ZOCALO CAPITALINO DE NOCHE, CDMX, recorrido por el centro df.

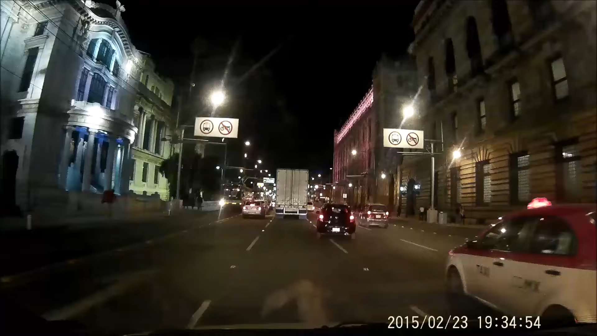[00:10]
es mejor de noche por la movilidad y se ve diferente las cosas de noche
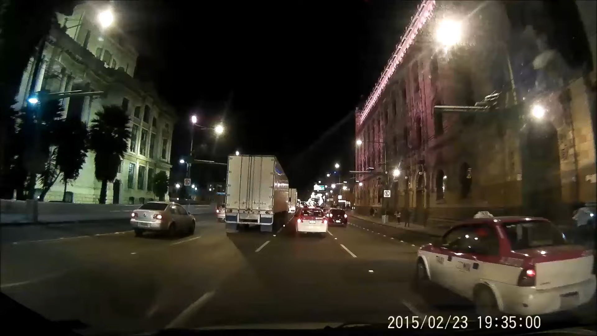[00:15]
esta zona hay mucho tráfico en el día así que pues es bien diferente
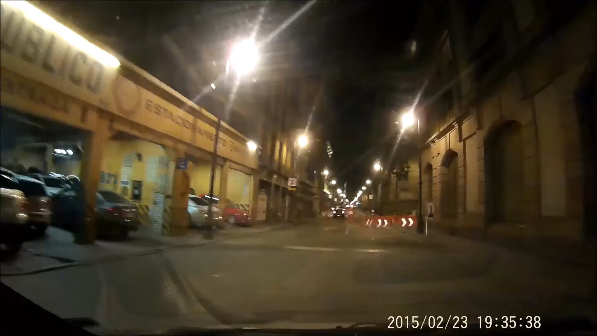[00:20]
al verla ahorita las tomas son de noche entré por avenida hidalgo luego entré por donceles y me dirigí directamente hacia el zócalo son las imágenes
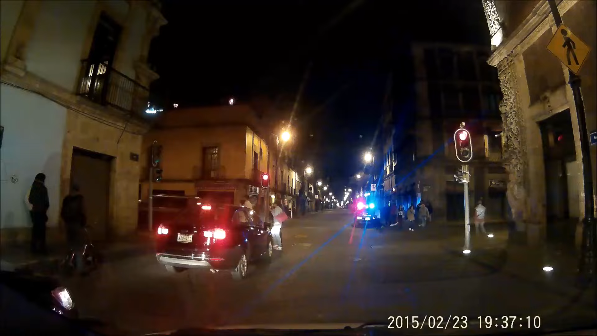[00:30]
que van a ver es bien diferente como les menciono verlo de noche la perspectiva que tienes es bien
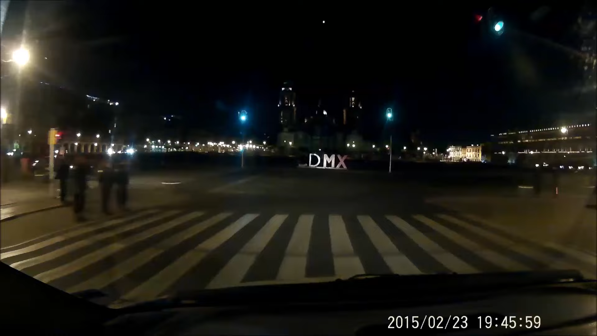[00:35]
diferente del edificio las luces les dan un carácter muy diferente a que si lo vieras
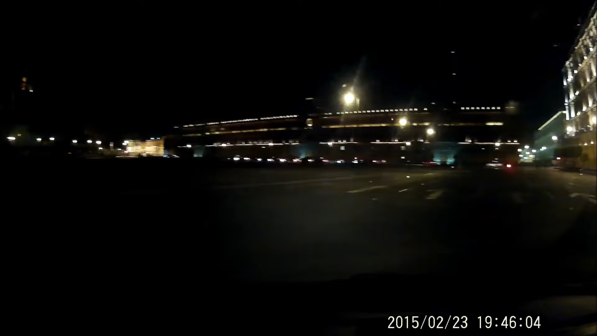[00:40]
de día bueno amigos aquí les dejo las imágenes esta es la ciudad de méxico eso es el zócalo capitalino se ve como les digo es bien diferente verlo de noche así que pues disfruten esas tomas usted una cámara de 175 grados así que se ve una perspectiva muy amplia bien amigos pues sigan suscribiendo sigan dejando sus comentarios este vídeo se lo alguien me lo pidió hace unos días así que pues nos dimos el tiempo de ir a verlos ir a grabar y pues aquí está el vídeo amigos en la ciudad de méxico el zócalo capitalino siguen suscribiendo nos